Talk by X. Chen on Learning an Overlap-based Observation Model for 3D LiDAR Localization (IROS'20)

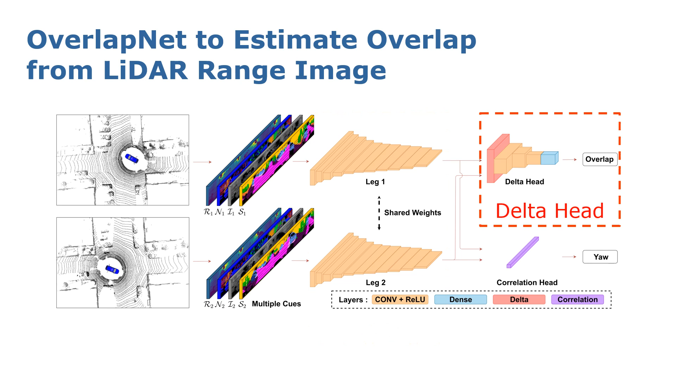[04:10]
One head is called the delta head, which is used to predict the overlap between pairs of LiDAR scans. The other head is called correlation head, which is used to predict the relative yard angle between pairs of LiDAR scans.